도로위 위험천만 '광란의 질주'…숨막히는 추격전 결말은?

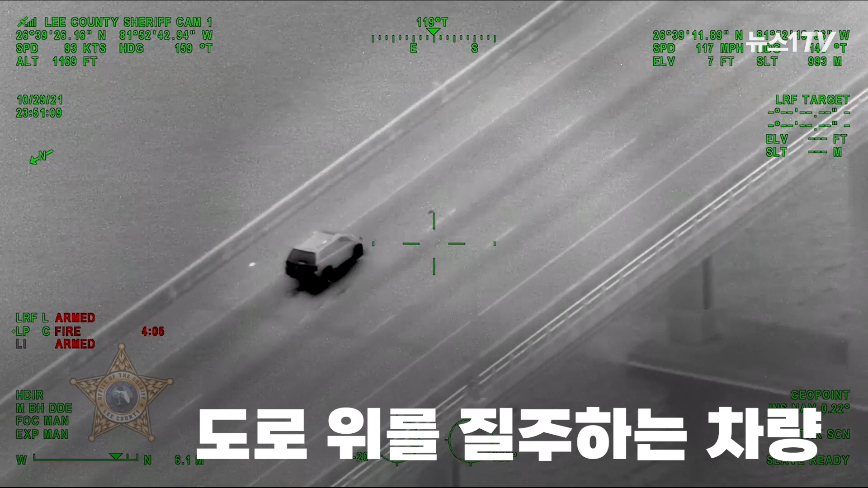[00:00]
It's on the bridge. It's crashing on the bridge right now. Lake County, it just crashed on the bridge.
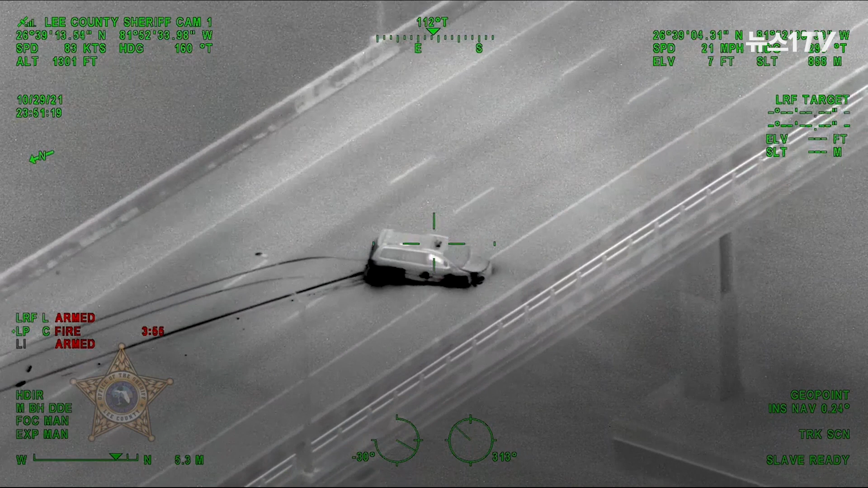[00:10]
It's on the top of the bridge right now. He's running right now. Looks like he might. He's standing on the foot of the bridge. And he just jumped off the bridge. Or the bridge right now.
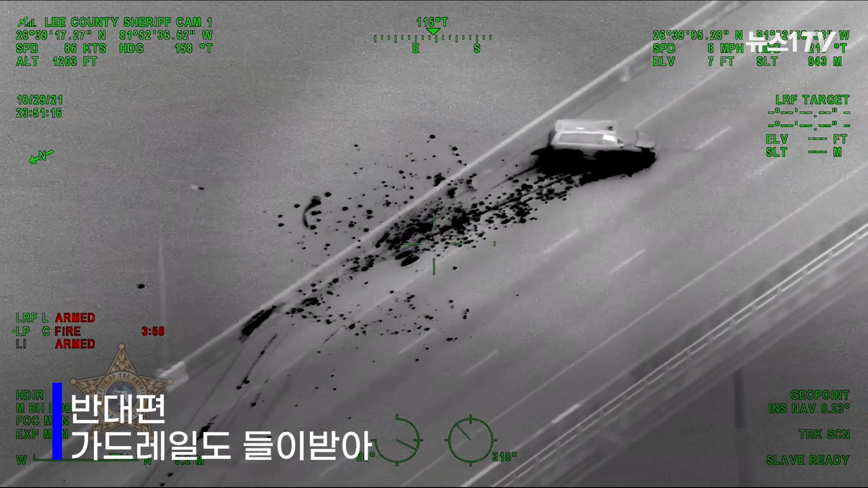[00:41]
Lake County, it just crashed on the bridge. It's on the top of the bridge right now. He's running right now. Looks like he might. He's standing on the foot of the bridge. And he just jumped off the bridge.